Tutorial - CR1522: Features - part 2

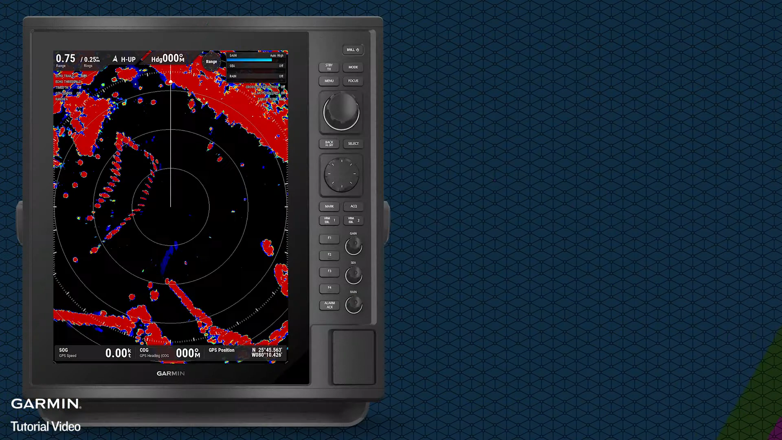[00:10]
Press Select on the target. Select VRM EBL.
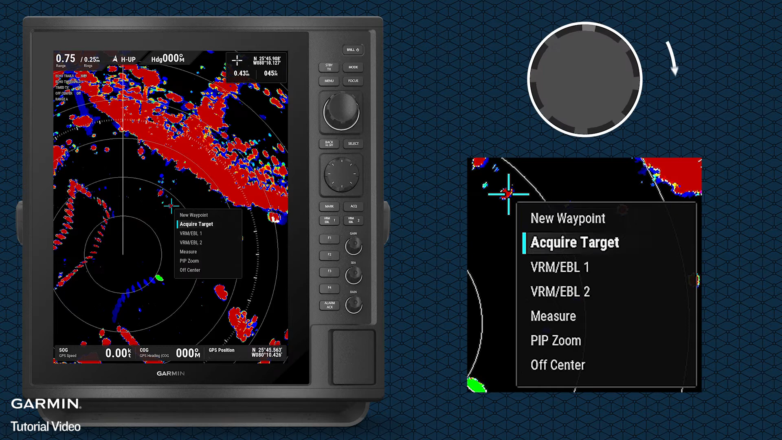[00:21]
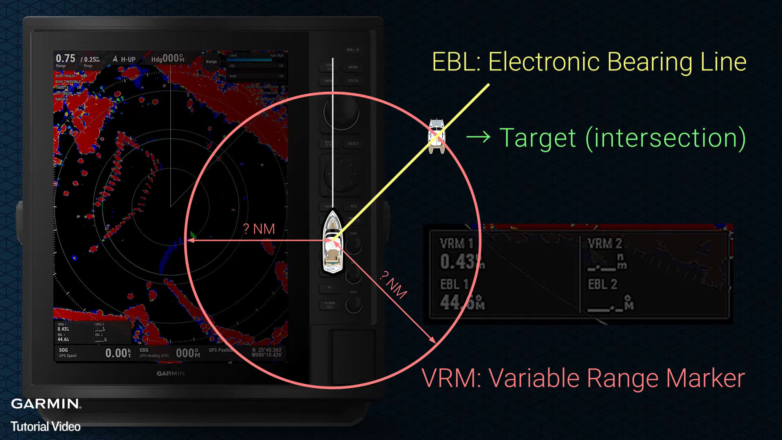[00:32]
Press VRM to hide.
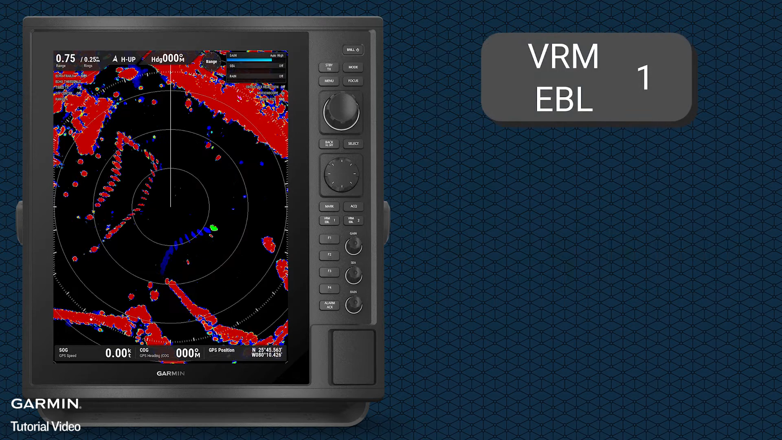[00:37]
Press again to show. And use the control pad to edit.
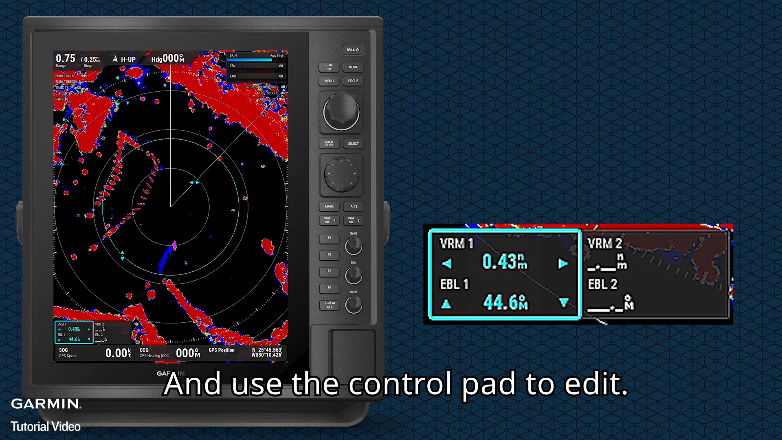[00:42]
You can measure two targets at the same time. They will be marked with solid and dashed lines respectively.
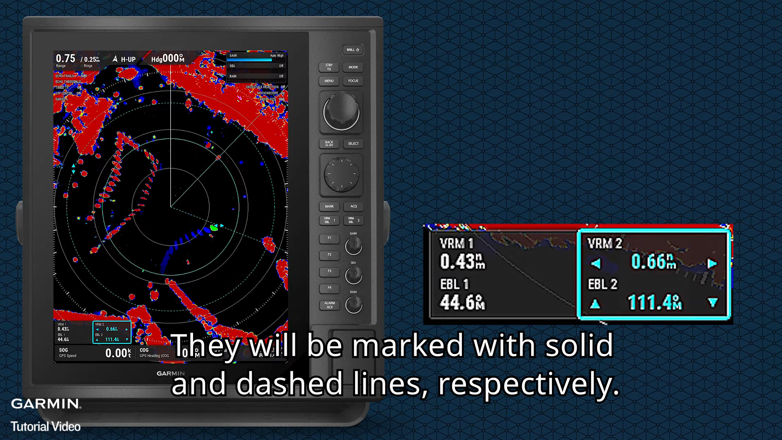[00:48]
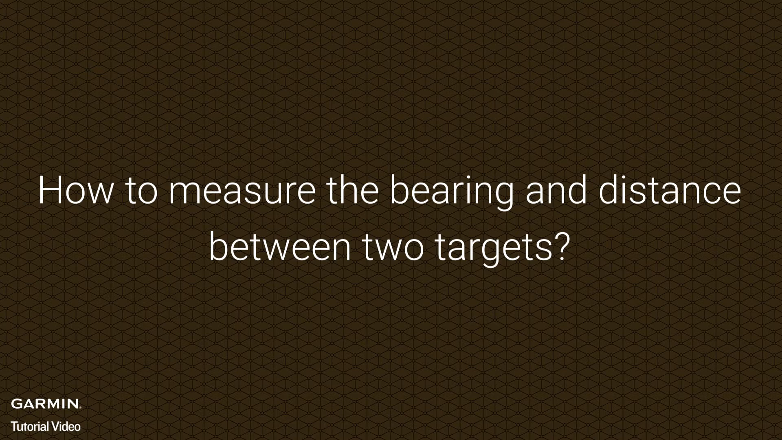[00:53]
Invoke the cursor. Select Measure.
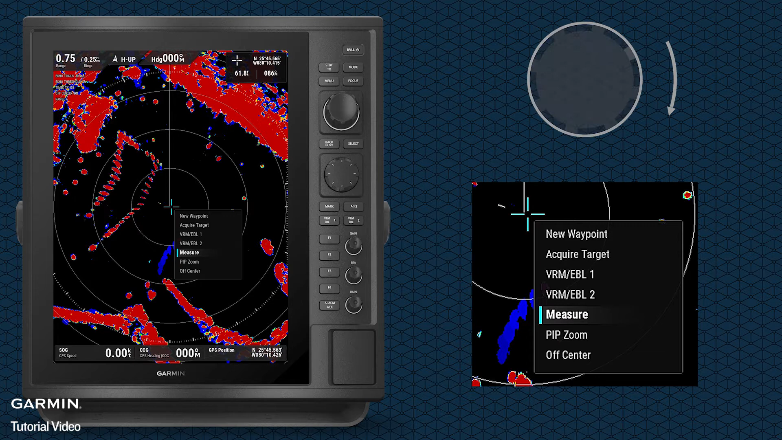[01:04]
Move the cursor to the first target. Press Select.
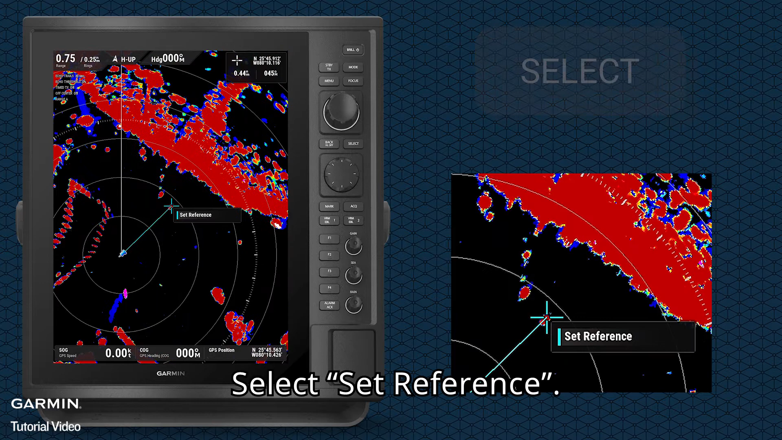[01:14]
Select Set Reference. Then move to the second target.
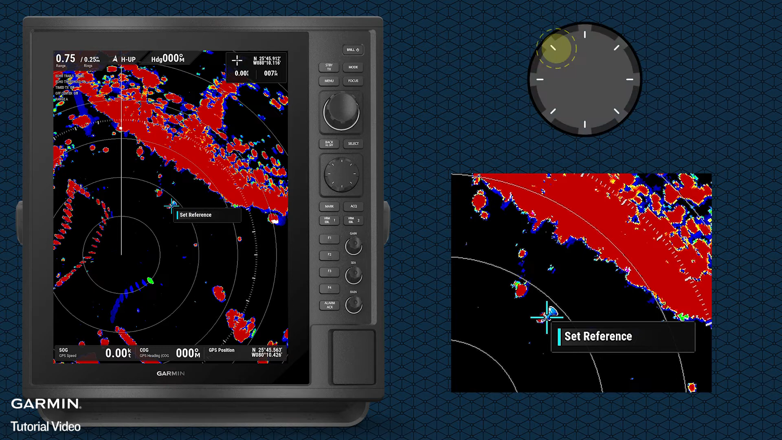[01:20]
The upper right corner of the screen will show their relative bearing and distance.
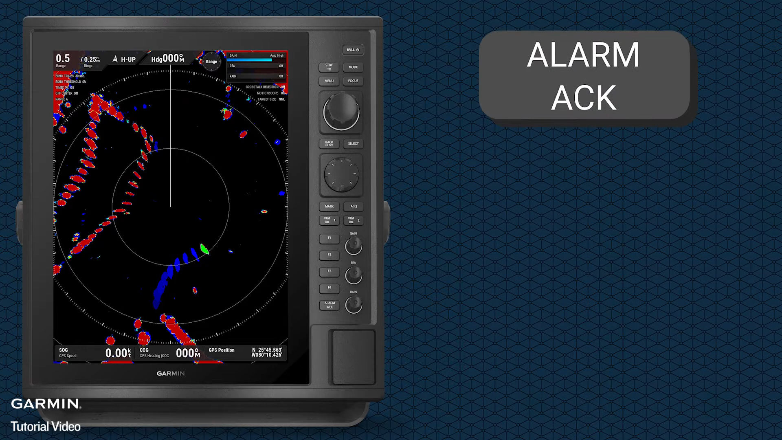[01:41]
Toggle on Guard Zone. Then select Adjust Guard Zone.
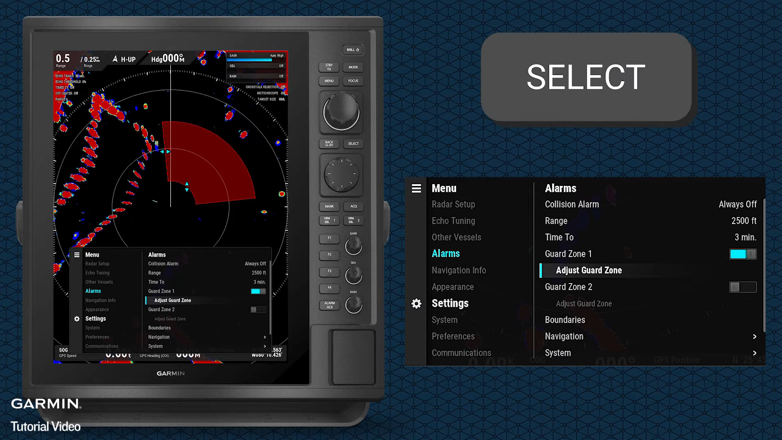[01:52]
Use the control pad to adjust Corner 1. Then press Select. Select Corner 2 to continue adjusting. When you are done, select Done.
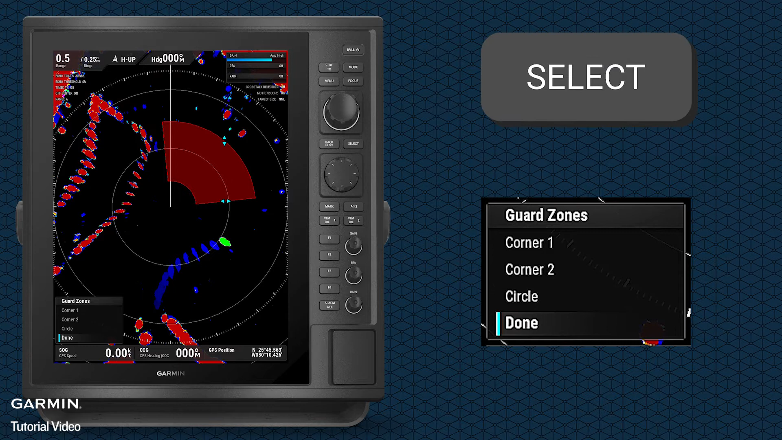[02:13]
You can also select Circle to set up a circular guard zone.
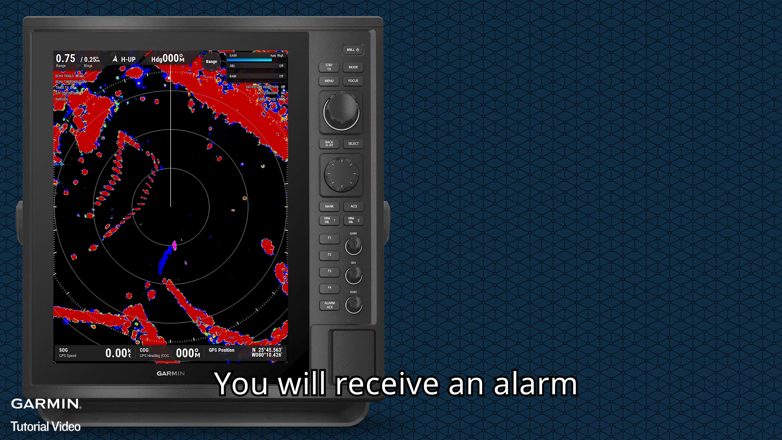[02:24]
You will receive an alarm when you or other boats enter or leave the boundary. Hold Alarm. Select Boundaries.